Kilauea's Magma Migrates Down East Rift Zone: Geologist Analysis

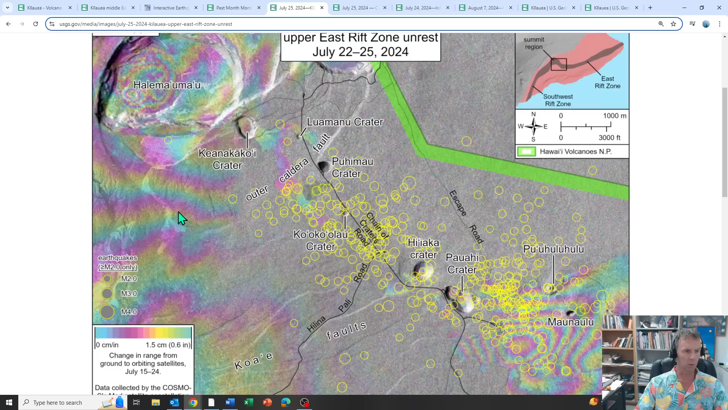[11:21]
There's the central point of uplift there, and that's probably better shown.